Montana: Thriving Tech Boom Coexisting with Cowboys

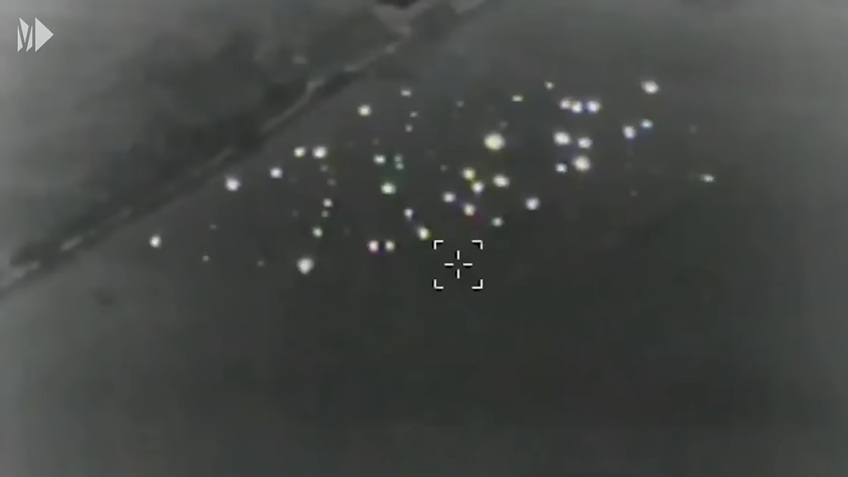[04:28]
and they realized the aircraft we had sitting right behind us there and the infrared camera we're using could be utilized for aerial firefighting applications.